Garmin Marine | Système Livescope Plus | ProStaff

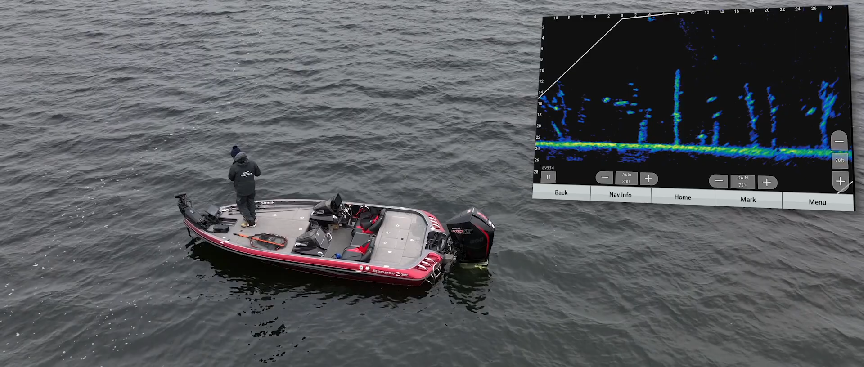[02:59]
faisceaux et donc du coup elle permet de mieux identifier les cibles et de mieux les séparer.
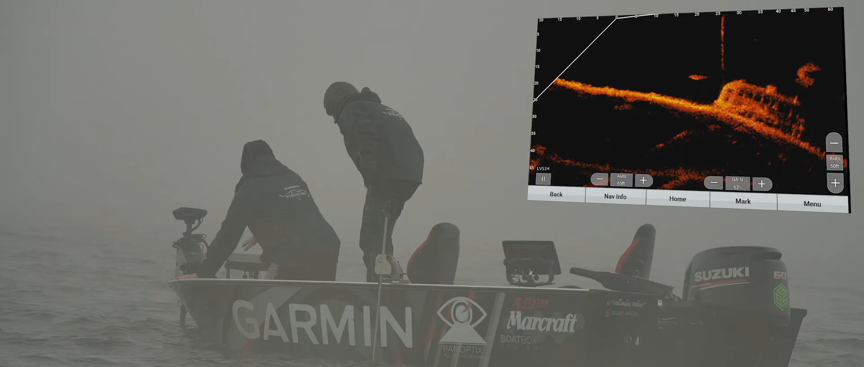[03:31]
Il y a quelque chose d'assez incroyable aussi, c'est que les artefacts qu'on avait avant sur la première Livescope,
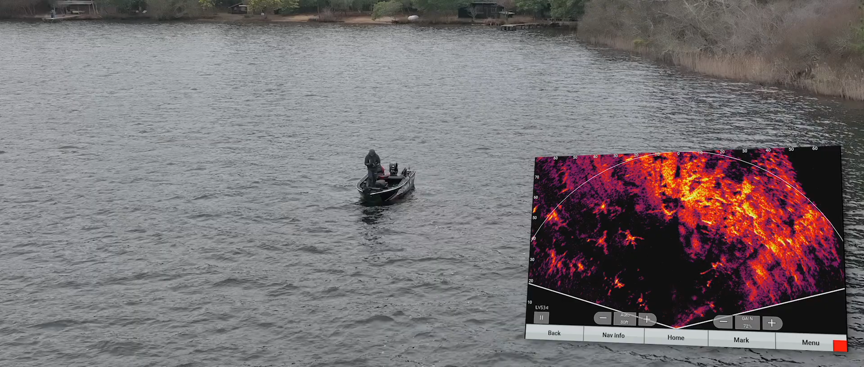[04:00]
là sur cette nouvelle version c'est capable d'entièrement les gommer.